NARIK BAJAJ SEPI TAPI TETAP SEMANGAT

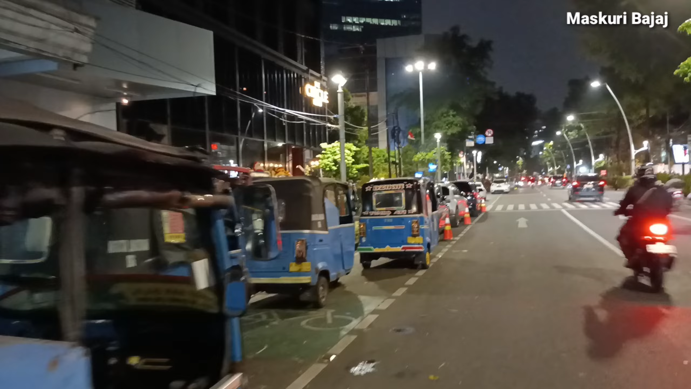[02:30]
Kondisi malam Ini biasanya Juga disini Depan Bacai Mas Kuri Biasanya ada Bacai-bacai Tapi ini KP-nya Ataupun Restornya Ada
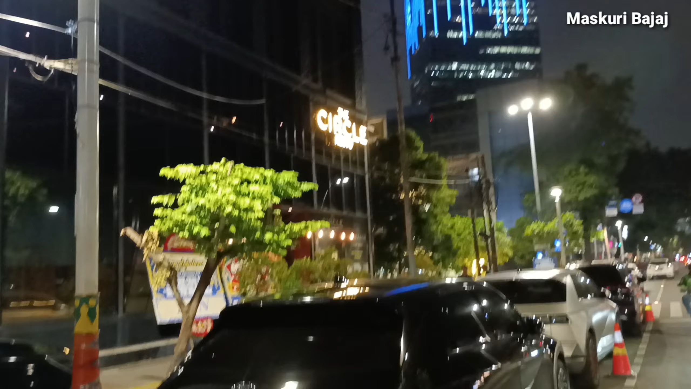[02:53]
itu ya Banyak tamu Jadi Bacai di belakang ya Dan ini Bacai
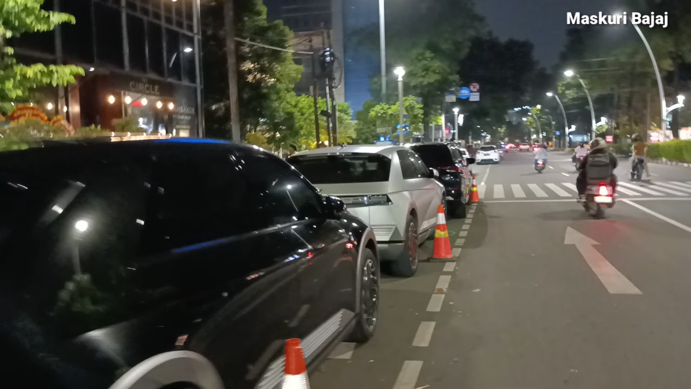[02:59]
di depan Yang ini sahabat Nih Mas Kuri Bacai Mau jalan Ke depan Nih